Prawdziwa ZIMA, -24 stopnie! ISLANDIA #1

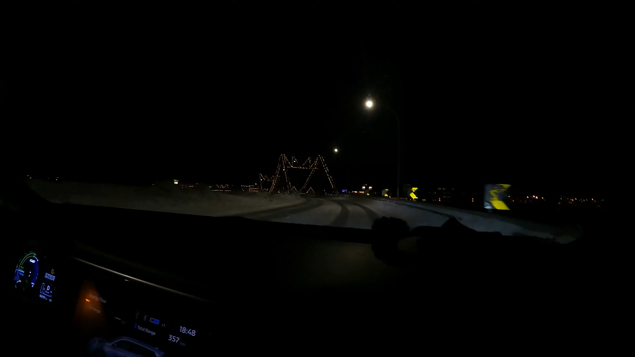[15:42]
Wracając z Reykjaviku do naszego noclegu, żeby się tam chwilkę odpocząć, przejeżdżaliśmy przez miasteczko Selfoss.
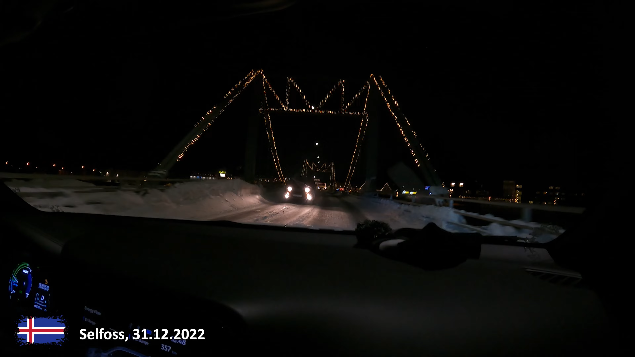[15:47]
No, w nim już wiele razy byliśmy, także wiedzieliśmy, czego się spodziewać.
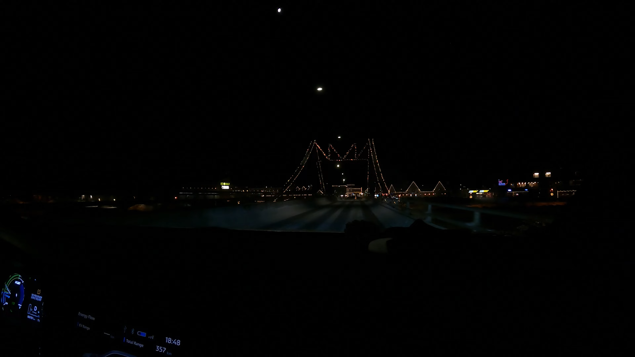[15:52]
Ale co istotne, chciałem pokazać, jak oświetlone jest.
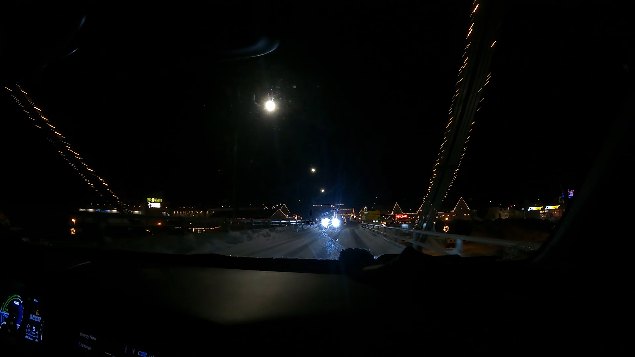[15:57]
To jest takie chyba najładniejsze miasteczko, jakie widzieliśmy pod kątem wszechobecnych lampek, takiego klimatu świątecznego.
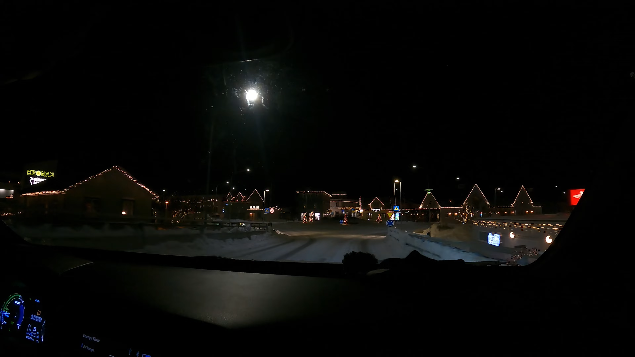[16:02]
Wiecie, śnieg dookoła, wszystkie domki oświetlone, dosłownie. No, moim zdaniem to jest bardzo klimatyczne i bardzo ogromne wrażenie to robi, takie pozytywne.
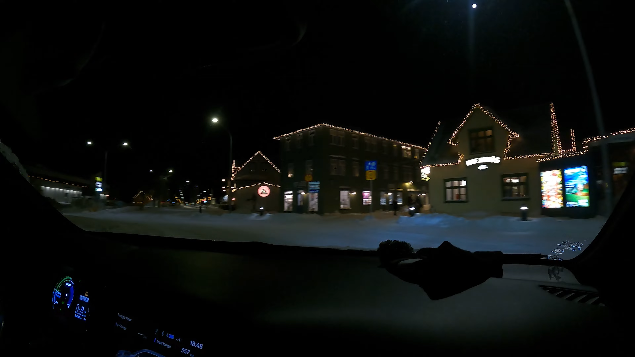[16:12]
Tam nawet były niektóre takie domy całe świecące się, normalnie jak w jakimś amerykańskim filmie, że widać tam z kosmosu domek i tak dalej, nie? Że się świeci. No, robi to gigantyczne wrażenie. Widać, że tutaj strasznie na bogato podchodzą pod to, ale to jest związane z tanią energią, ponieważ tutaj są te elektrownie geotermalne i prąd jest bardzo tani. Przez to no, mogą sobie pozwolić na takie rzeczy i nie odczuwają tego w żaden sposób finansowo, no a wiadomo, że północ to